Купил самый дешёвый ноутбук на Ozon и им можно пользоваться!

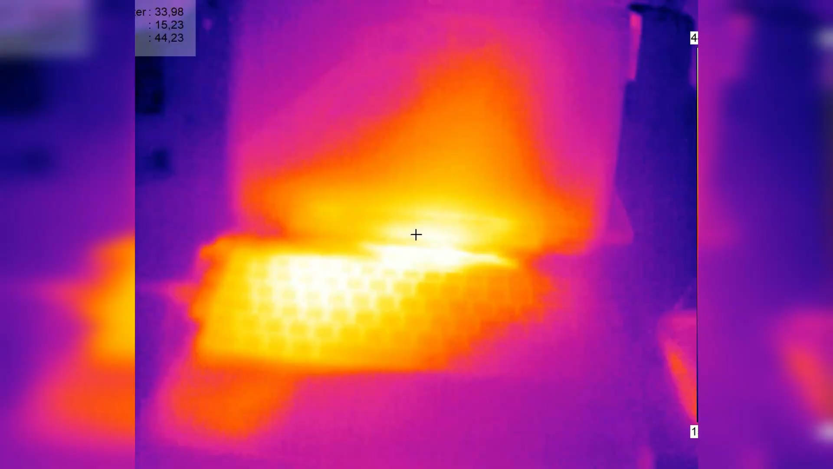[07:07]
С игровыми тестами все, переходим к нагреву в тепловизор видно две зоны нагрева первая находится под клавиатурой там процессор и по центру это выдув вентилятора.
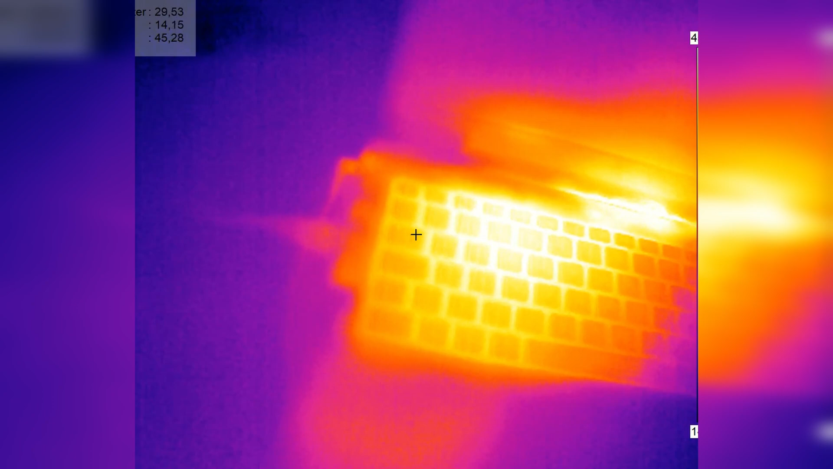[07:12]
Забавно, что выдув идет прямо на монитор но подобное решение я встречал и в более дорогих моделях.
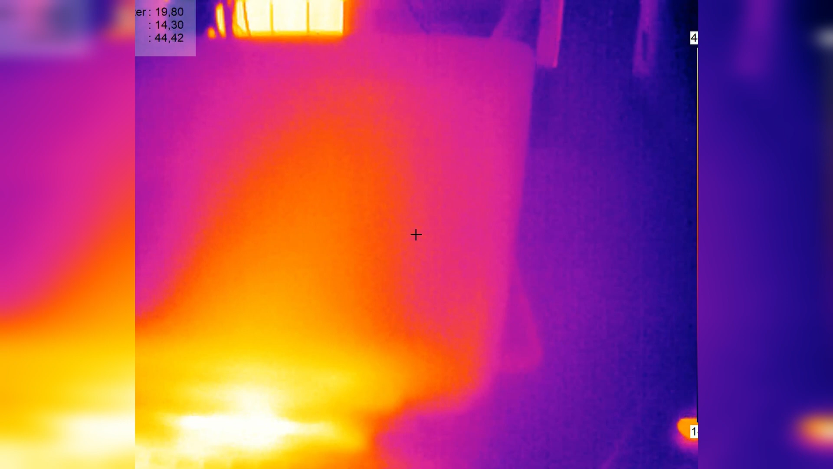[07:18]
Нагрев клавиатуры не чувствуется. Система охлаждения и питания процессора выглядит следующим образом эмпирическим путем на материнской плате я нашел деталь,